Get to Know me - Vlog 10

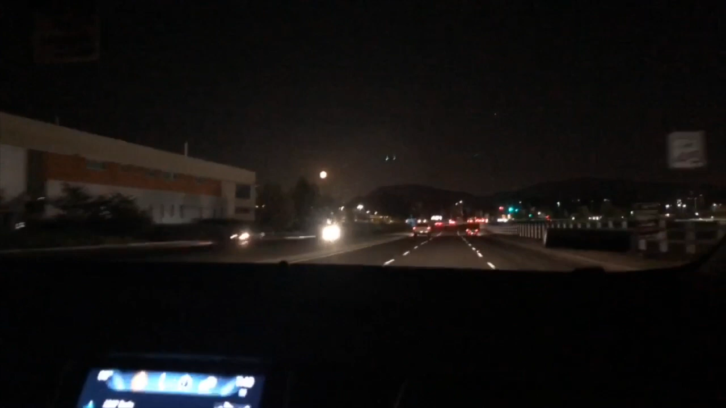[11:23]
I wish my camera battery hadn't died, because I want to like, capture this. the quality of the moon, but it's like a blurred gray.